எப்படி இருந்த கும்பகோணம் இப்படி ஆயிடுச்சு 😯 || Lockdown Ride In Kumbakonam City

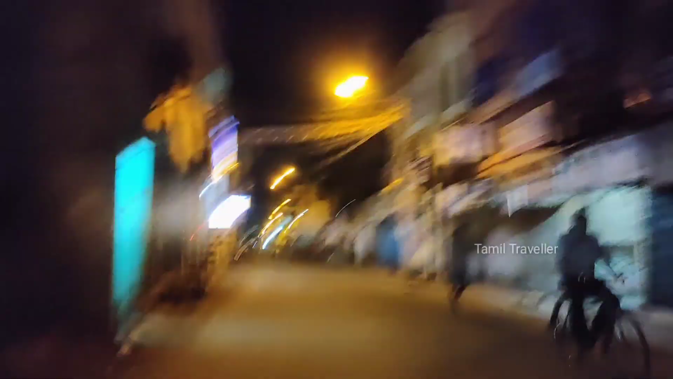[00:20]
ஸோ நம்ம பெரிய கடத்தர் வழியாக வந்து நம்ம தாராசுரம் போக போகிறோம்.
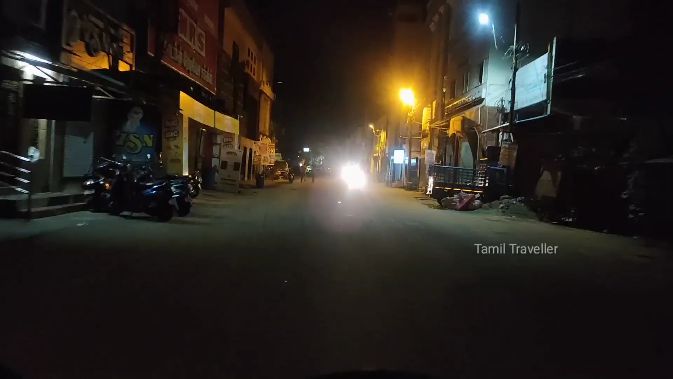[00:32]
இது ஸோ முக்கியமான ஏரியா, இங்கே எப்போவுமே டிராஃபிக்காக இருக்கும், எல்லா கடையும் ஓப்பனில் தான் இருக்கும்.
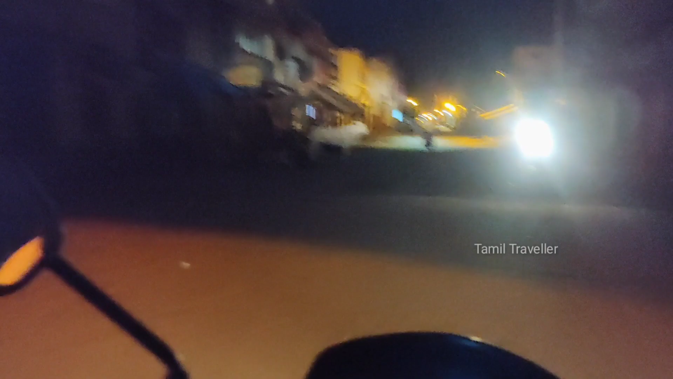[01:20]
ஸோ அந்த சைடு முராரி ஸ்வீட் சைடும் பார்த்திங்கன்னா பேரிக்கார்ட் போட அரைச்சிட்டாங்க.
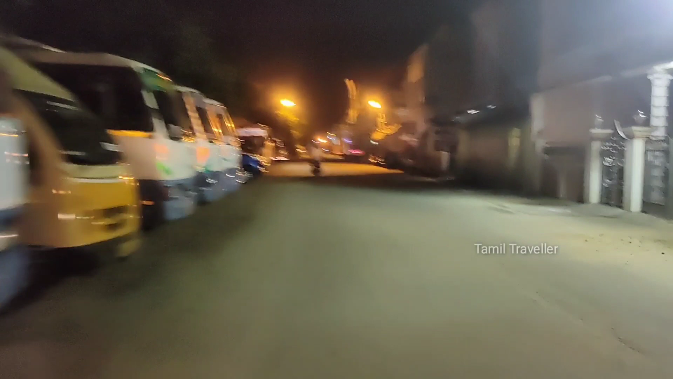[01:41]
மற்றபடி பார்த்திங்கன்னா ஃபுல்லாகவே வந்து எல்லாமே க்ளோஸில் தான் இருக்குது. மேக்ஸிமம் முன்னாடி மாதிரி யாருமே அந்த ஷட்டரை ஓப்பன் பண்ணி கொடுக்குறது அந்த மாதிரிலாம் கிடையாது.
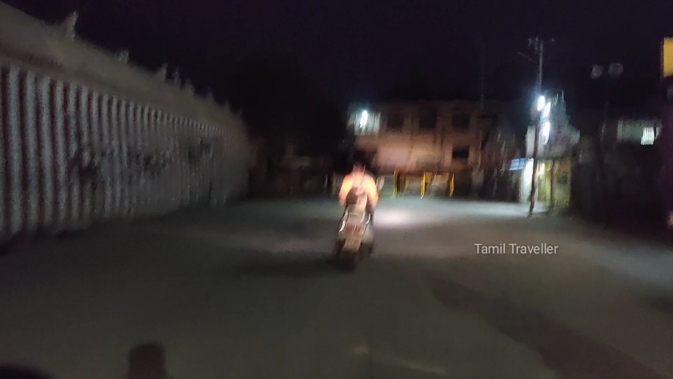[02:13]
ஸோ அதில் தான் நம்ம இப்போ போகிறோம்.
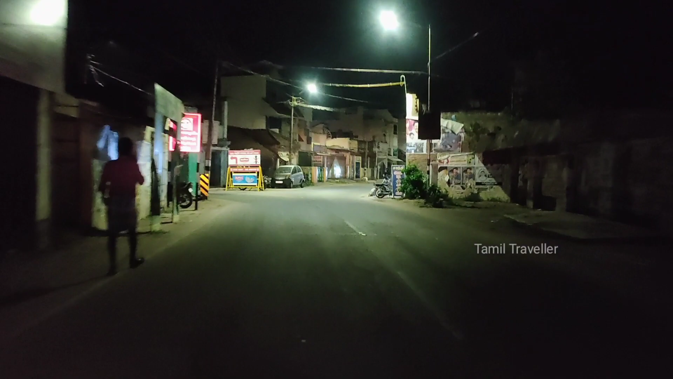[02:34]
ஸோ ஒன் வே இது, ஆப்போசிட்டில் வெஹிக்கிள்ஸ் இருக்காங்க.
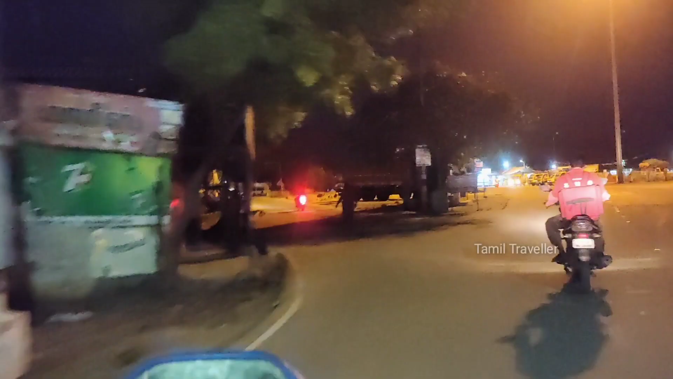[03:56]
ரொம்பவே ஆளே இல்லைன்னு சொல்லலாம், அந்தளவுக்கு வந்து ரொம்ப வெறிச்சோடி கிடக்குது.
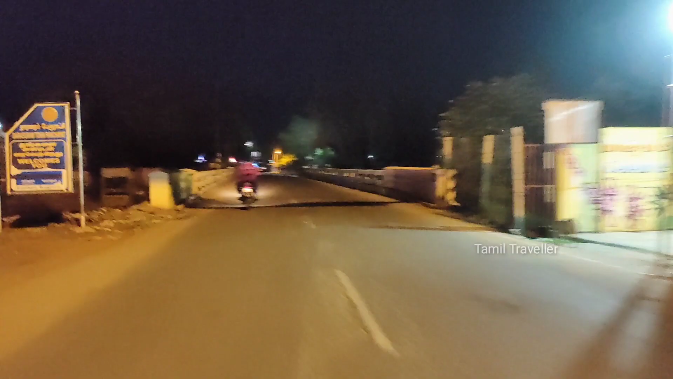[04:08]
மார்க்கெட்டை தாண்டி இப்போ பிரிட்ஜ் தாண்டி போயிட்டுருக்கோம்.